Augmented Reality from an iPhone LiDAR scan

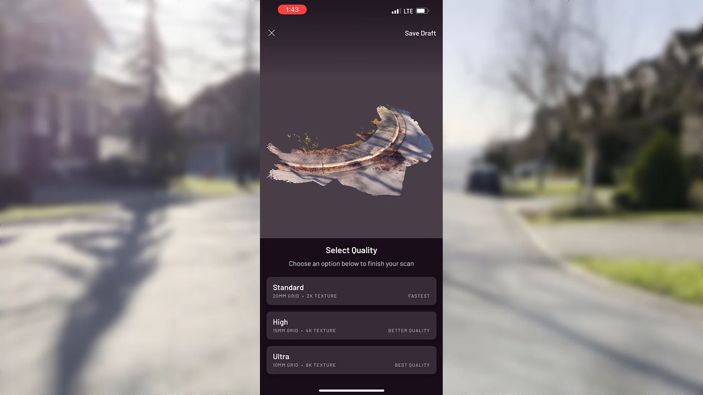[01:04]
So I process them, get a mesh which I
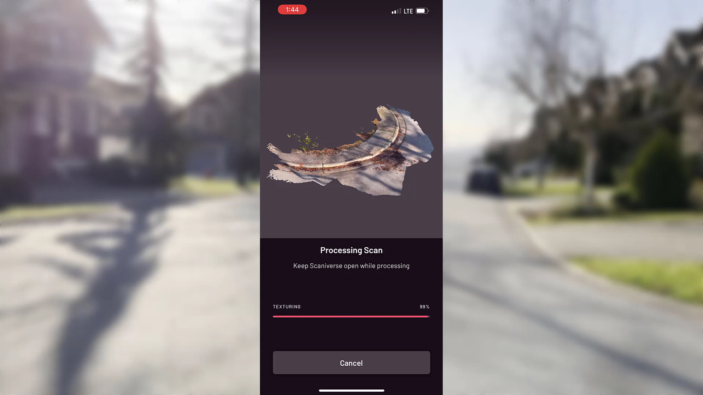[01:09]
then can export to a few interesting formats such as FBX or in this case I will export it to a georeferenced glass.